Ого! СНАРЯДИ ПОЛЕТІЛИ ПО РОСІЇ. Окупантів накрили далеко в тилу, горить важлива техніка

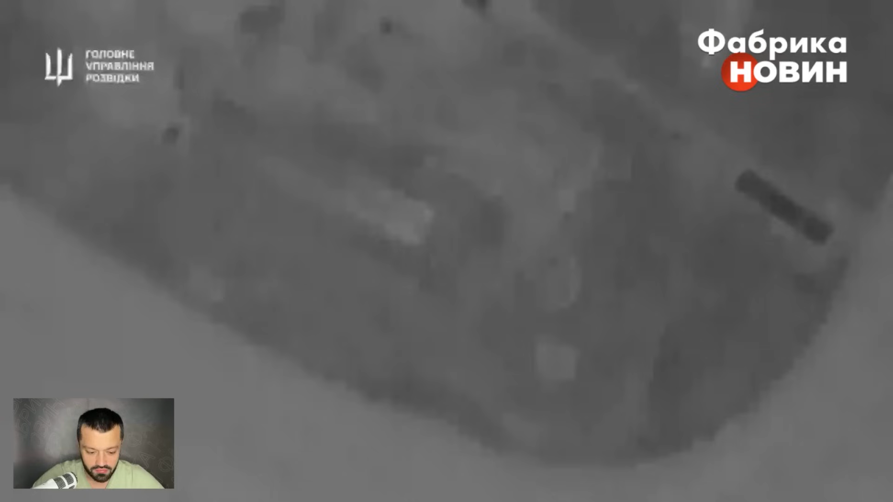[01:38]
Дві станції радіоелектронної боротьби, точніше РЛС,
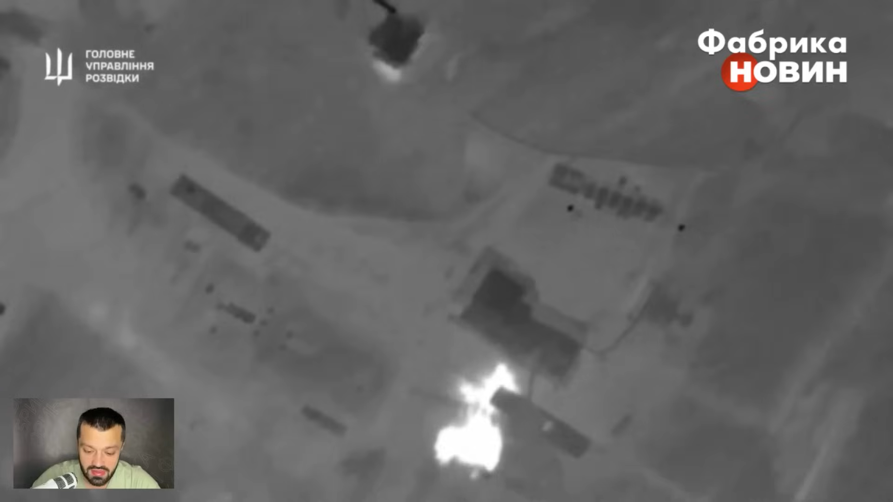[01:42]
російське Нєба-55G6, така модифікація цієї РЛСки, і, ймовірно, Гамма-С1,
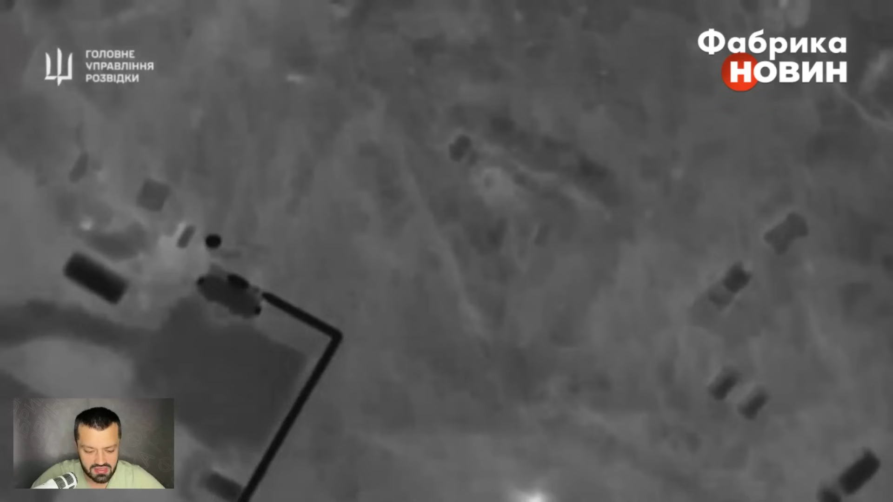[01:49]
як зазначається, відбулося ураження ось у цій точці на Курщині.